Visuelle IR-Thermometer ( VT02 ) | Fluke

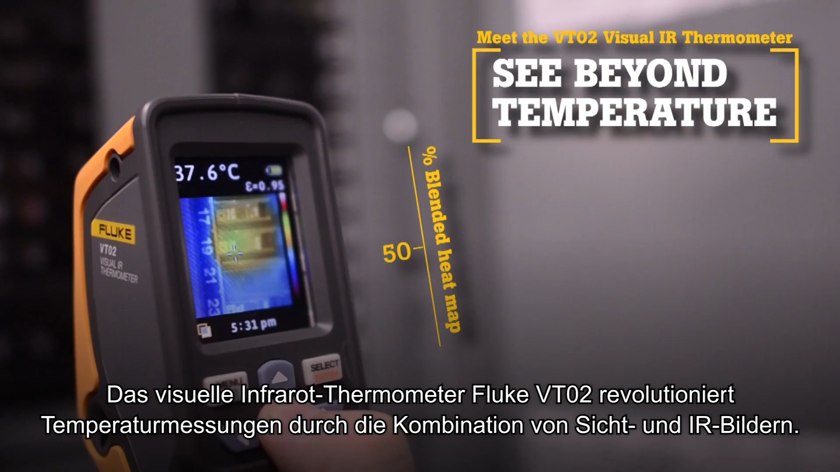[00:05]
On screen: spot 37.6°C
Now there is a new tool category, Visual IR Thermometers.
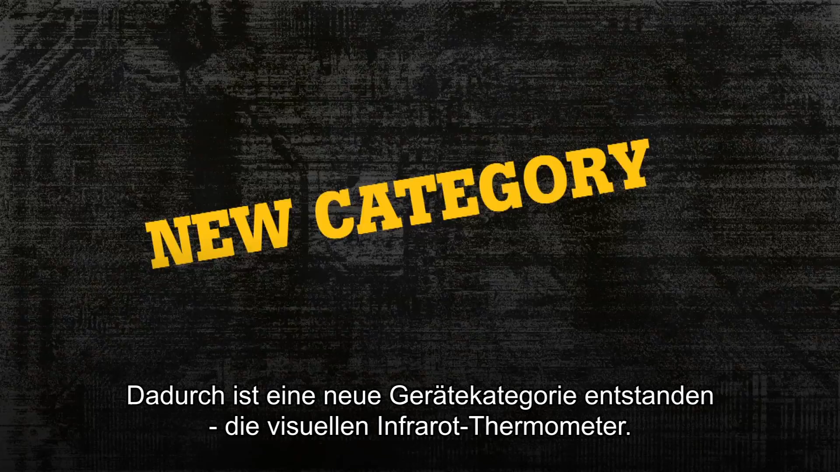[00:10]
By taking thousands of measurements per second,
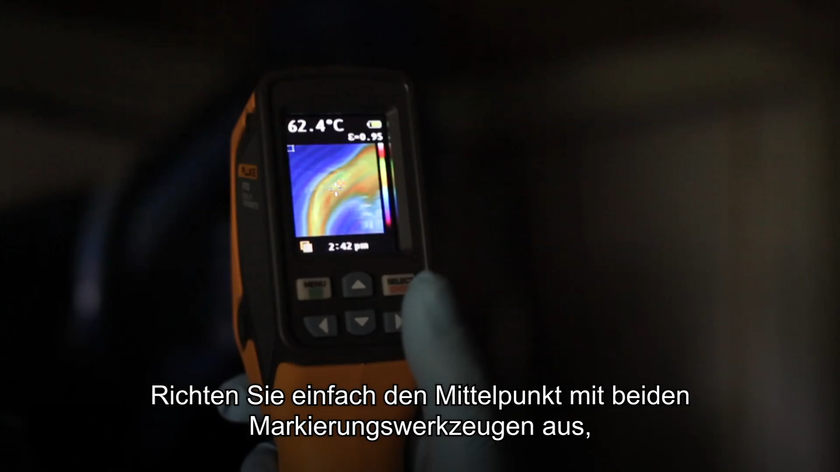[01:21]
On screen: spot 62.4°C
Simply align the center point with either marker and take a pinpoint reading exactly where you need it. Fourth, compact and intuitive.
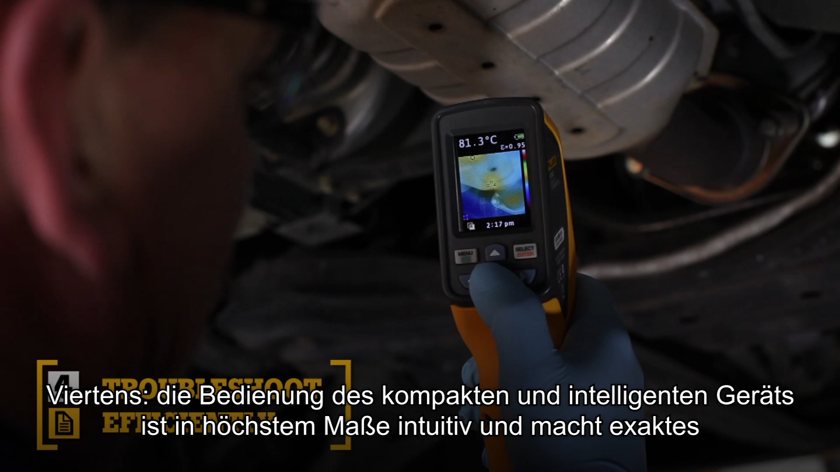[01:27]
On screen: spot 81.3°C
The point-and-shoot focus-free design with built-in intelligence makes
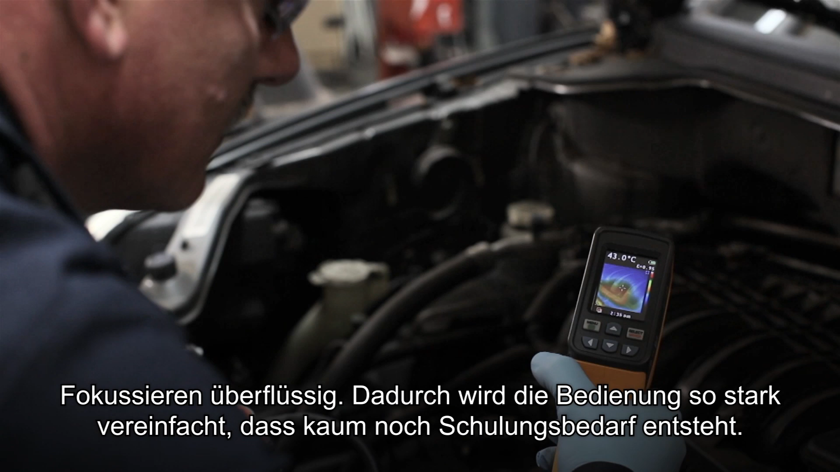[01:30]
it so easy to use that it requires little or no training.
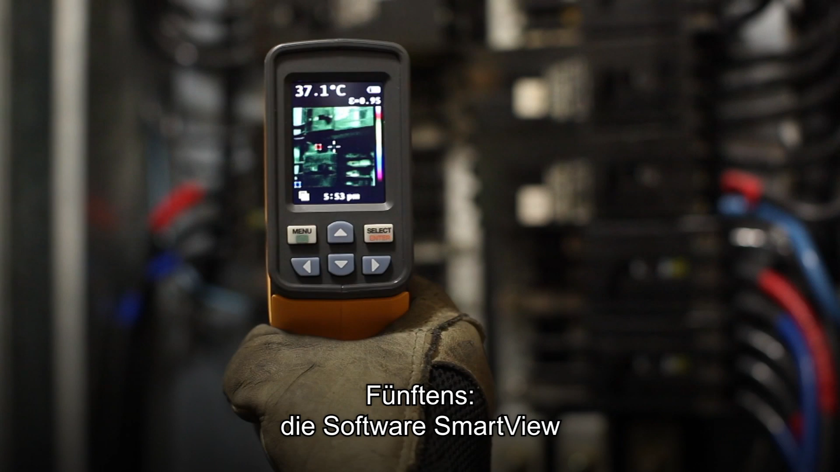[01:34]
On screen: spot 37.1°C
The fifth key benefit, SmartView software. With every pull of the trigger, the VT02 simultaneously saves thermal heatmap data and a visual image onto the included microSD card.
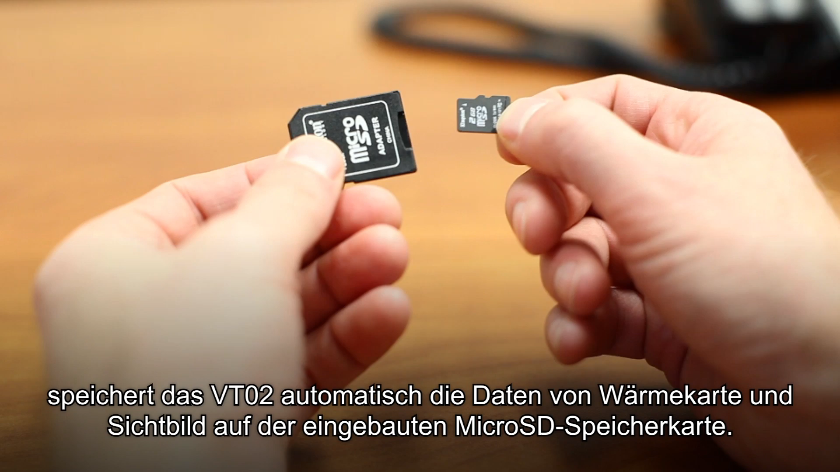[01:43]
Then import those images into SmartView software.
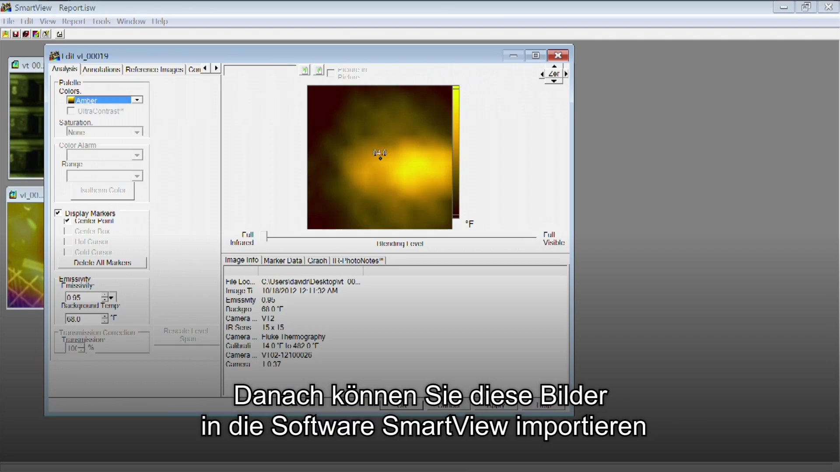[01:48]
Adjust the palettes and the blending modes from 0, 25, 50, 75, and 100% to get the best image.